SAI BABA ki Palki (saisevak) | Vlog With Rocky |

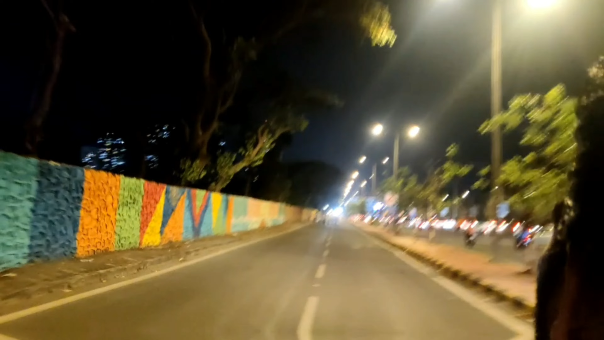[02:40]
तो अब जैसे हम फिर से हमने जो चालू किया, फिर से हमें बड़ी बड़ी मतलब रोड,
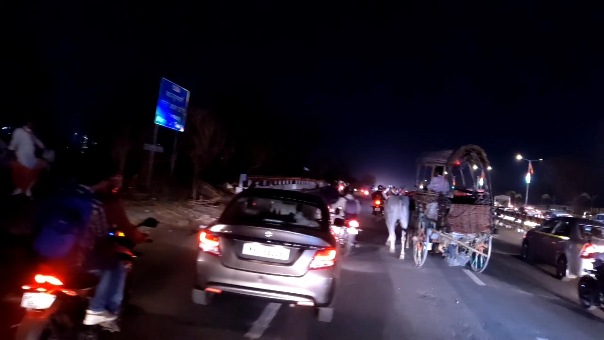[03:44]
तो यही चलते चलते मैं देख रहा था कि मतलब देखो यहाँ पर बैलगाड़ी भी देखने मिल गई,
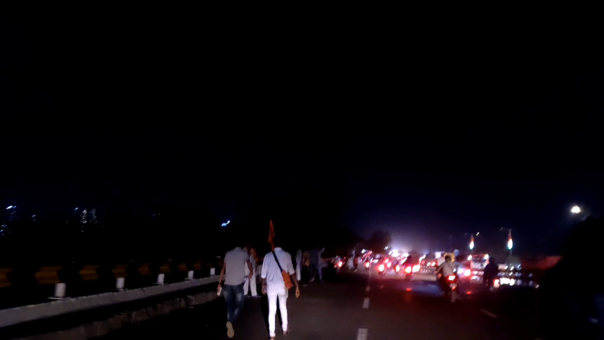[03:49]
तो इसे देख के हम थोड़ा नाचे भी कि मुंबई में यूजली बैलगाड़ी देखने मिलती नहीं, तो ये भी हमें देखने मिल गई।
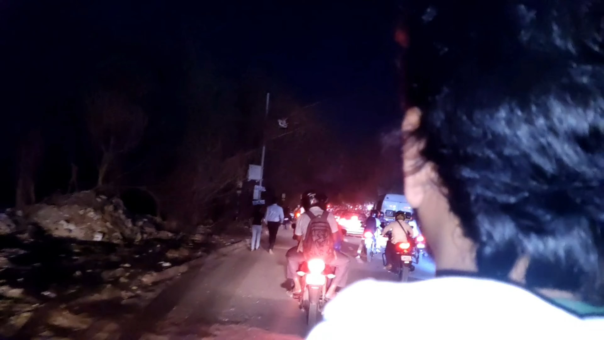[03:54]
और इसके साथ भी देखो जहाँ तक नज़र जा रही है पब्लिक ही पब्लिक, साई भक्त हमें देखते ही मिले।